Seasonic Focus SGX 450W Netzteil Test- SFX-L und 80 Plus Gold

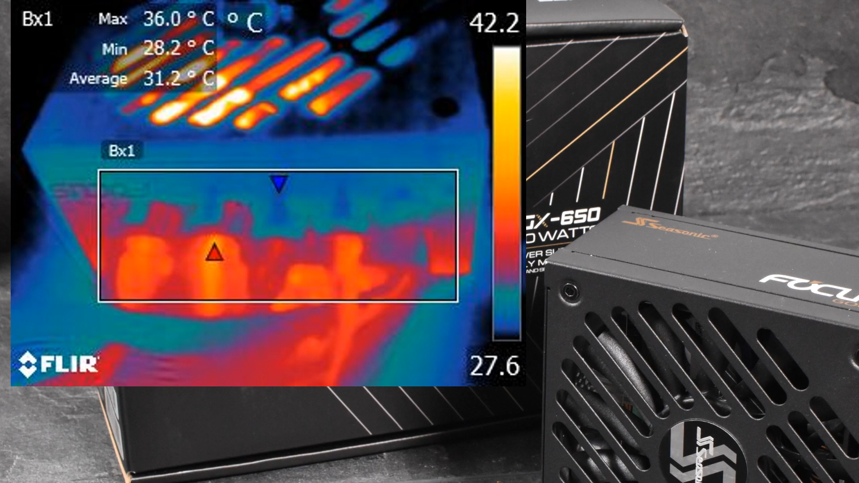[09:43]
On screen: max 36.0°C, min 28.2°C
Zusätzlich, wenn man berücksichtigt, dass es sich um ein SFX-Netzteil handelt und nicht um ein ATX-Netzteil. An den Kabeln oder an dem Gehäuse erreicht das Netzteil bei Volllast bis zu 36 Grad. Das ist absolut unbedenklich.
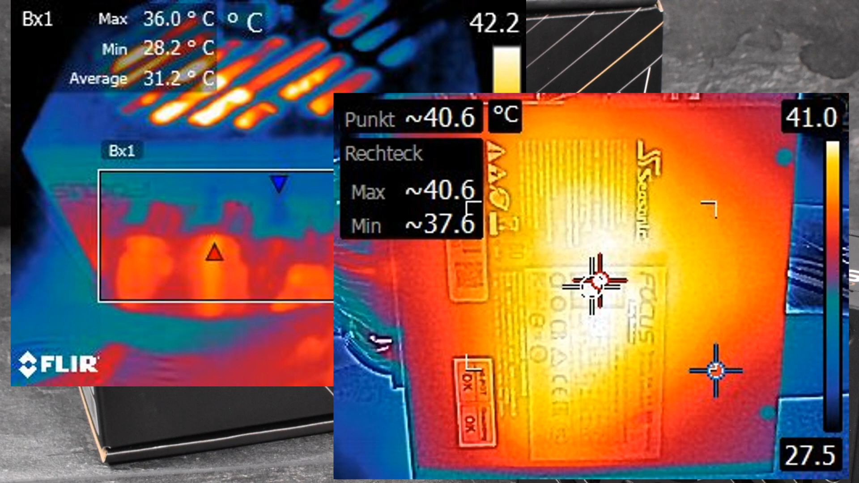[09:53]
An der Unterseite sehen wir einen Hotspot. Das ist aber für Sisonic nicht ungewöhnlich.
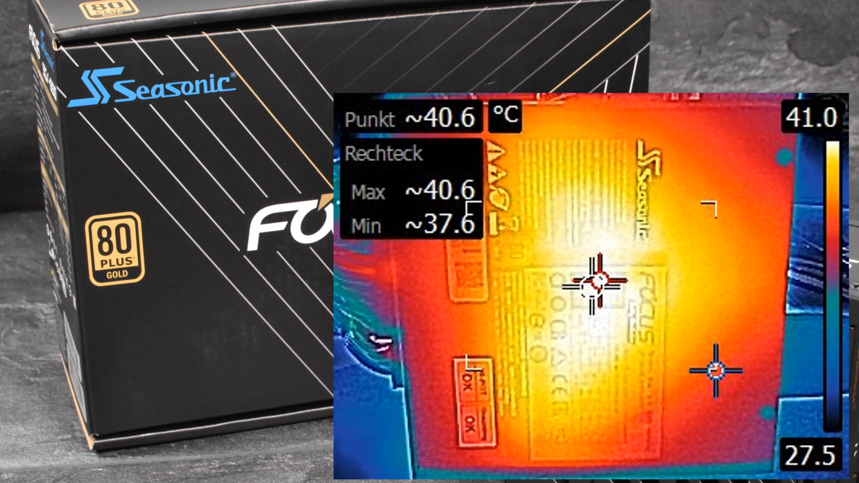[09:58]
On screen: spot 40.6°C, max 40.6°C, min 37.6°C, scale top 41.0°C, scale bottom 27.5°C
Denn der Hersteller nutzt öfter in seinen Netzteilen die Gehäuseunterseite als Passivkühler.
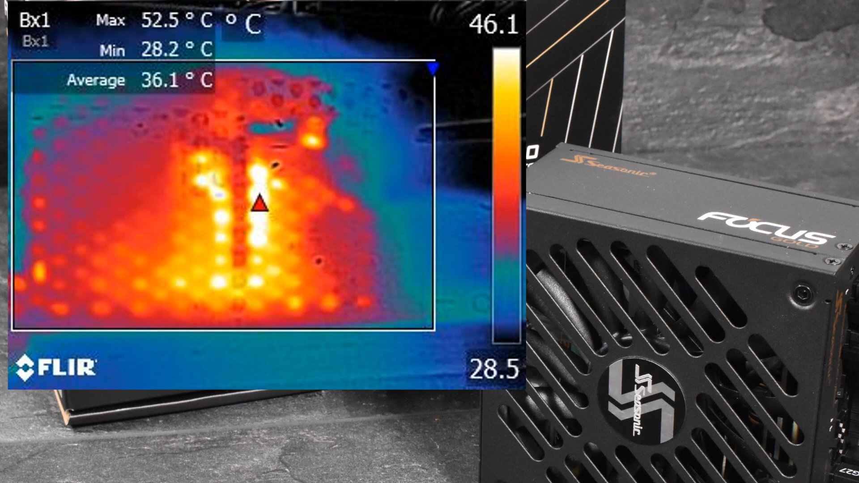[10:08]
On screen: max 52.5°C, min 28.2°C
Das ist mehr als okay.
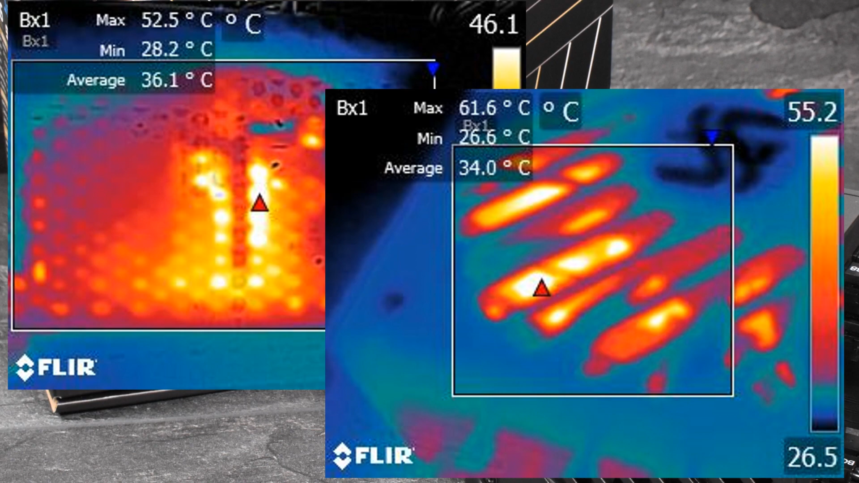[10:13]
Da haben wir schon bei RTX-Netzteilen deutlich höhere Werte gesehen.
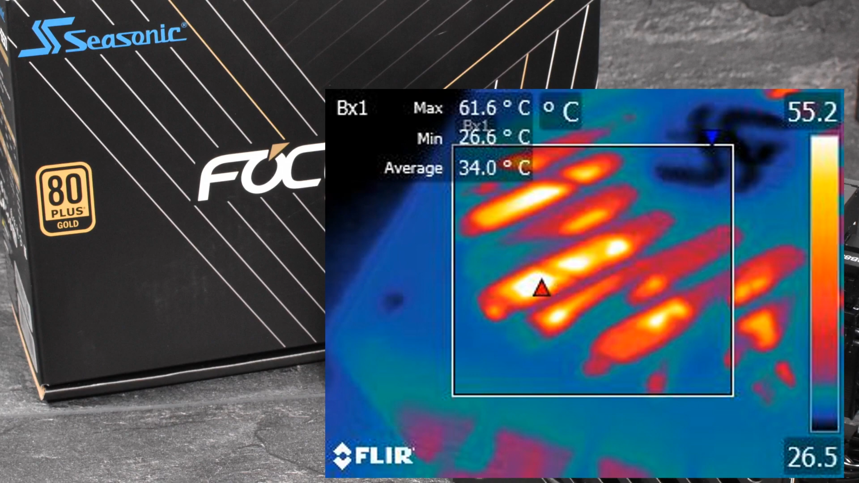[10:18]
On screen: max 61.6°C, min 26.6°C, scale top 55.2°C, scale bottom 26.5°C
Somit sind die Temperaturen für ein Netzteil insgesamt vollkommen unbedenklich. So, da wären wir schon am Ende des Tests angelangt.